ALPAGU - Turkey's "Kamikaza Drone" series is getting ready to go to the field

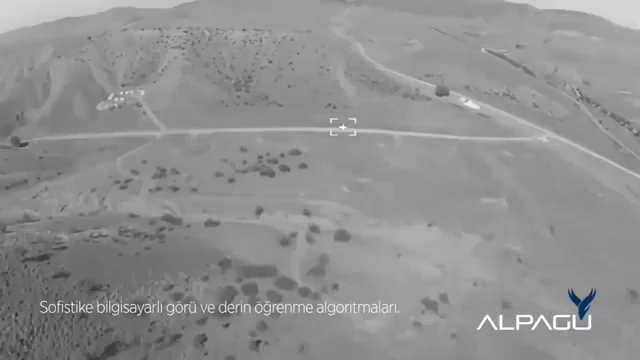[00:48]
Togun is useful for exploration and surveillance missions, and can automatically detect and classify moving or stationary threats and perform flight tasks without the need of an operator.